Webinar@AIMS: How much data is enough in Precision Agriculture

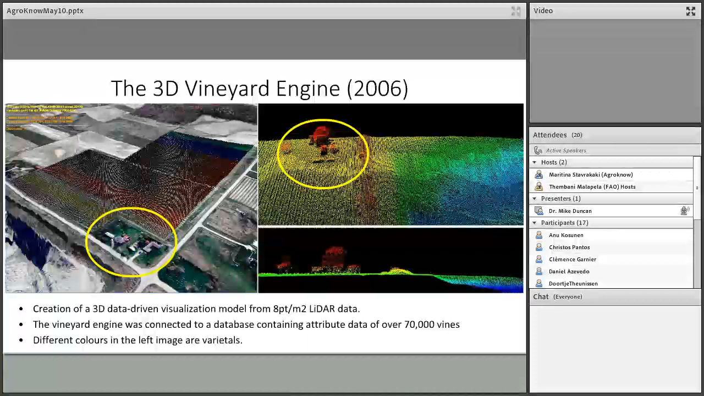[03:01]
And they gave us about eight points per square meter. So we modeled the entire surface of the vineyard, created the 3D model, and you were able to fly around it and query each of the vines. This thing, right? My aim is bad. Later on, we moved into more Google Earth.